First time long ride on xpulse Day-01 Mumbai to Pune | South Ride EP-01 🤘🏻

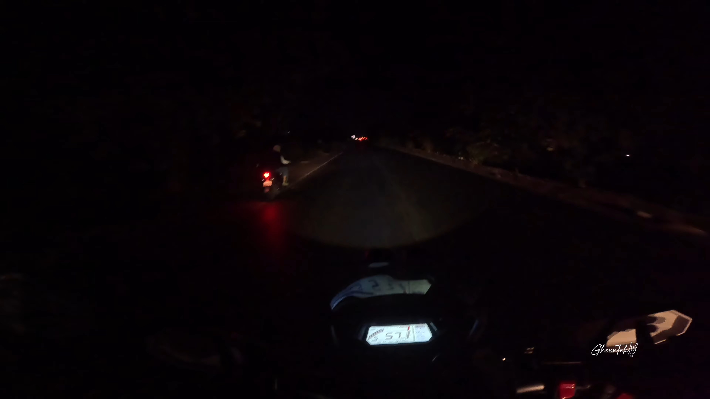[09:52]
भाई लोग, लाइट तो देखो। और कब से मैं पनवेल छोड़ा हूँ ना, मैं लोअर बीम पे ही चला रहा हूँ, मैंने अपर चालू ही नहीं किया है।
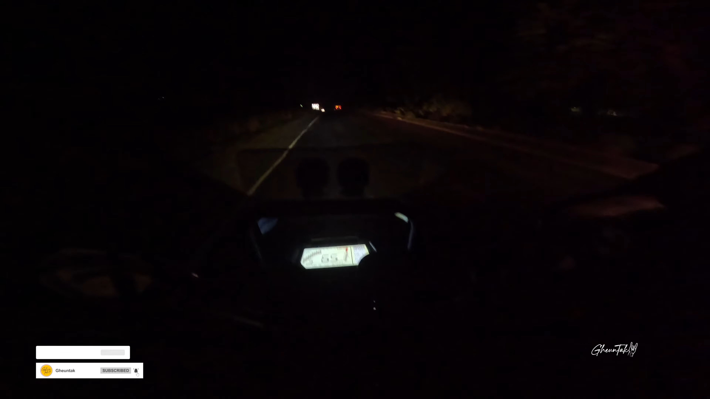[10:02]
कसे कैसा दिख रहा है लाइट भाई, बहुत खुश हूँ इस लाइट से मैं। अरे हम अभी चेंज करेंगे इनटू वाइट, मैं लोअर बीम पे ही चला रहा हूँ कब से, मैंने अपर मारा ही नहीं है। हम आपको अभी इस मतलब यही एक चांस है कि इतने अंधेरे
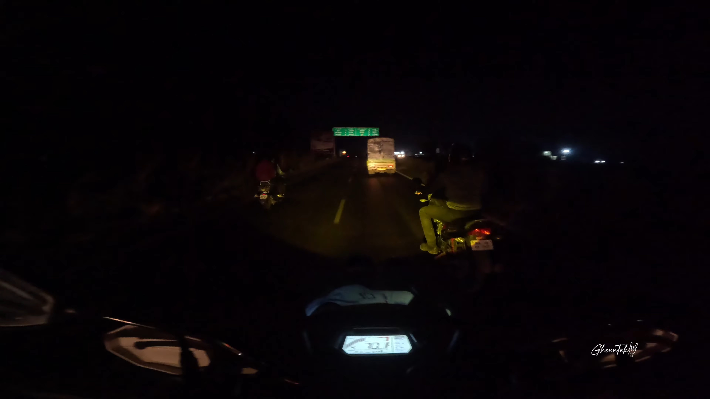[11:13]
ये येलो का इफेक्ट है भाई, देखो
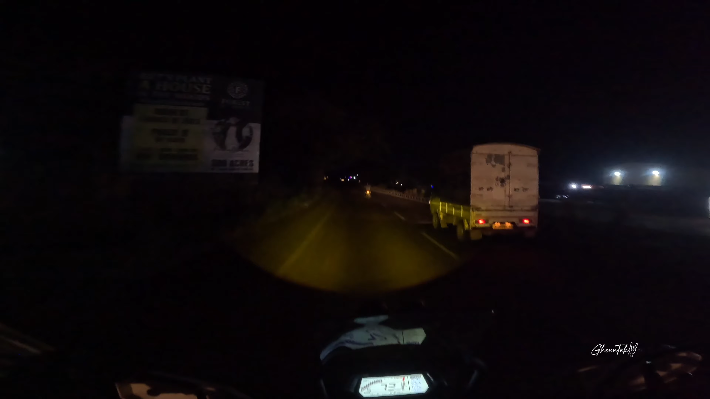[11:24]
कितना दूर तक थ्रो और कितना कवर अप कर रहा है। अगर मैं अपर मारूं तो ये है, नहीं तो भाई साहब
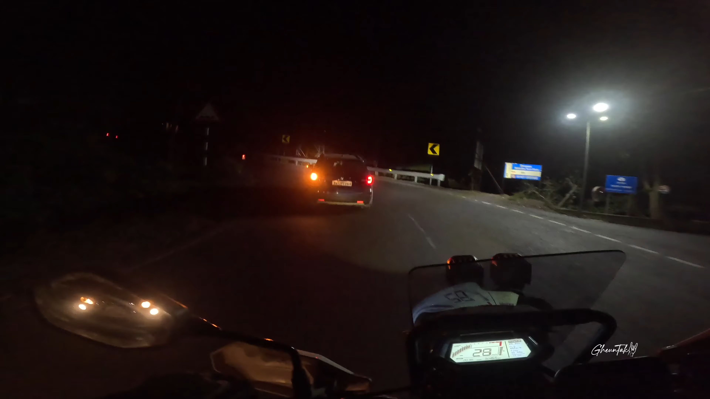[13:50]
सिर्फ दादाजी को देखो कैसे उसने डिक्की में ठोस कर रखा है, और इतना रफ चला रहा है ना MH 12 से। यानी क्या आता है देखा, बेचारे तला झोपे थे, देखो नींद आ रही है उनको, कैसे तो पकड़ के बैठे डिक्की में। भाई सो ट्रैफिक,